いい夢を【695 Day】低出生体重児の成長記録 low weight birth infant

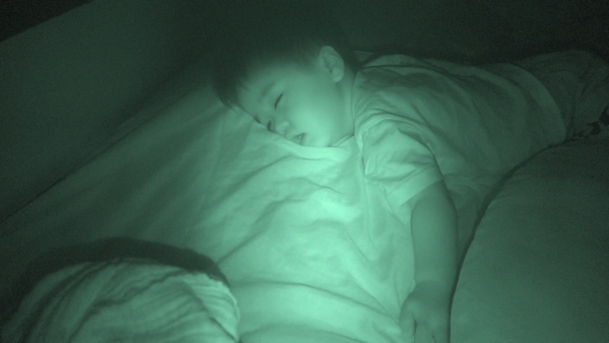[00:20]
さくちゃんが寝てしまいました。疲れてるみたいだね。口も開けて寝てますね。お疲れ様。